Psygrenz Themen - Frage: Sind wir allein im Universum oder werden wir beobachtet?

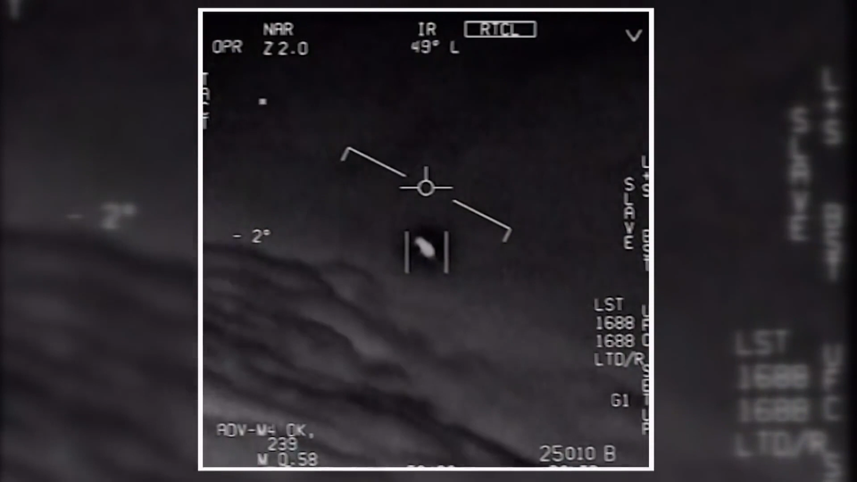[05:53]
Oh mein Gott, es rotiert, ruft der Air Force Pilot.
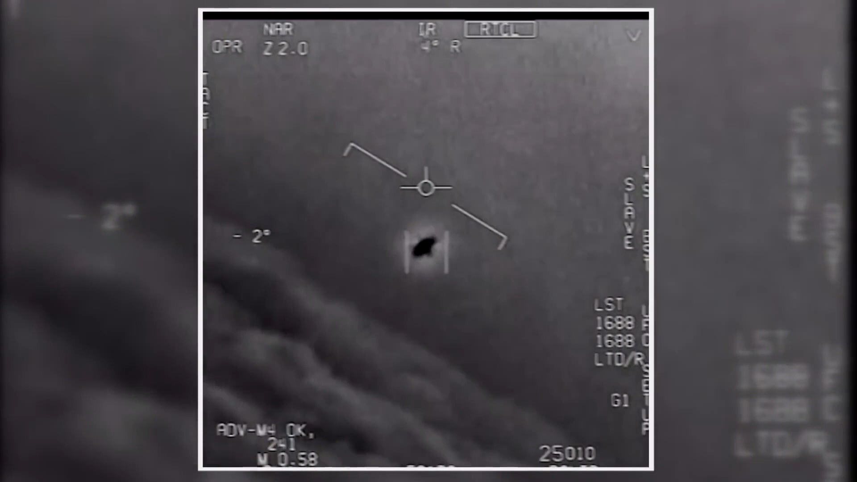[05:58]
Erst vor wenigen Monaten veröffentlichte das Pentagonen
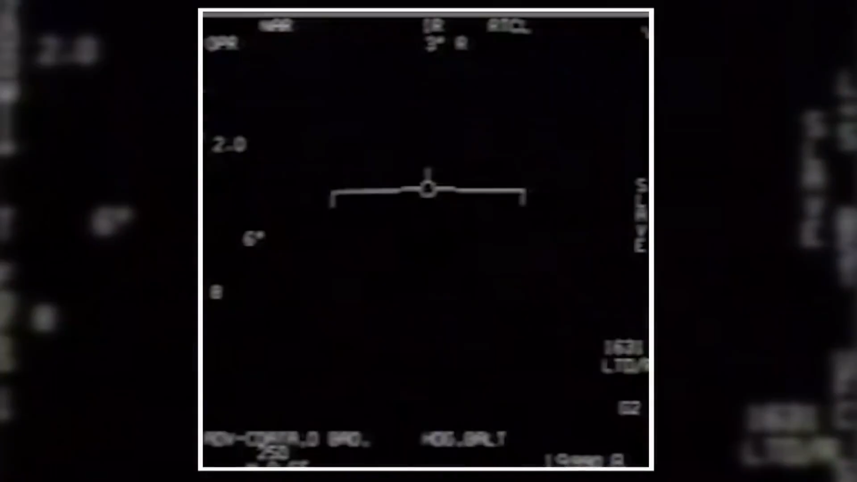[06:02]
offiziell eigene Infrarotaufnahmen aus dem Himmel über Kalifornien.
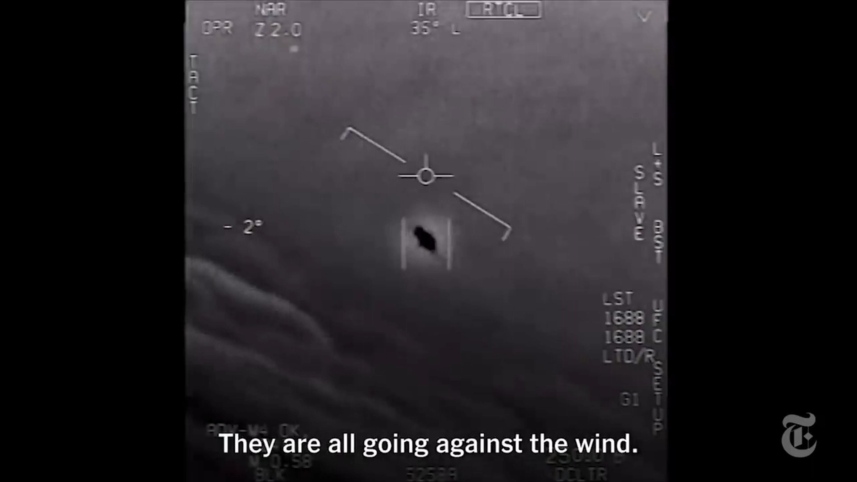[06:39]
Die New York Times hat ein Video veröffentlicht, das Ufologen derzeit in helle Aufregung versetzt.
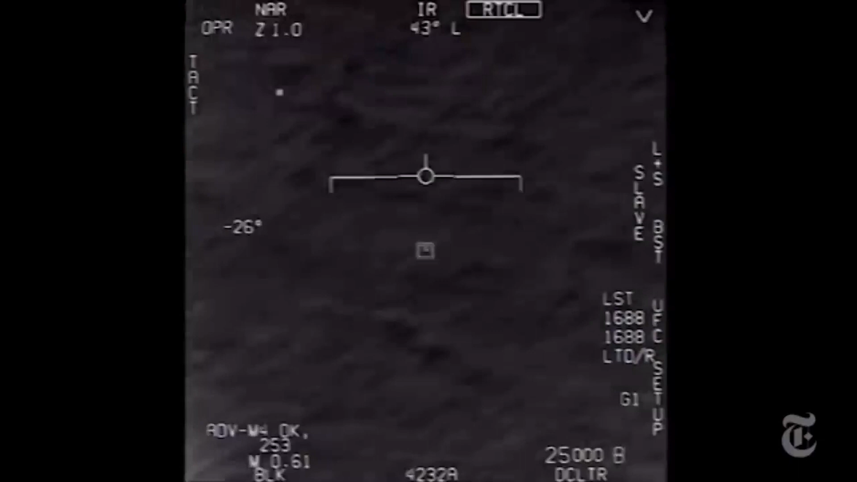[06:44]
Es ist darauf zu sehen, wie ein Objekt mit großer Geschwindigkeit, aber ohne eigenen Antrieb offenbar, sehr schnell durch die Luft saust.
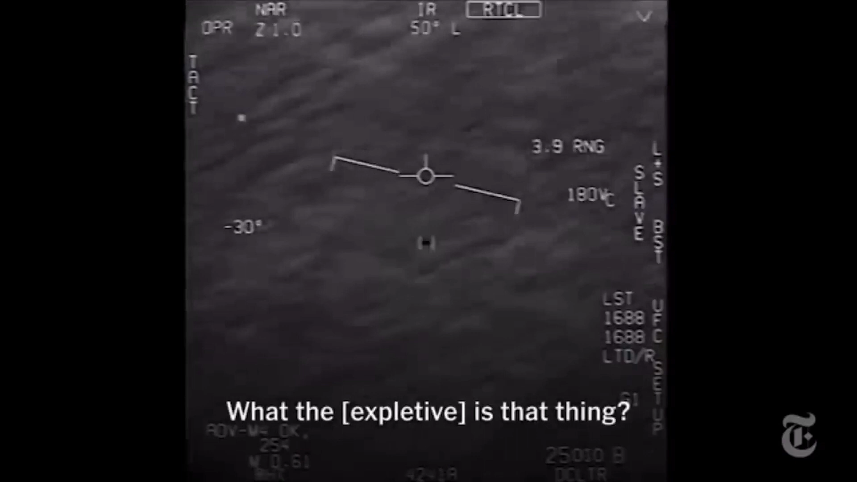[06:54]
Es dreht und bewegt sich wie nichts, was wir jemals gesehen haben.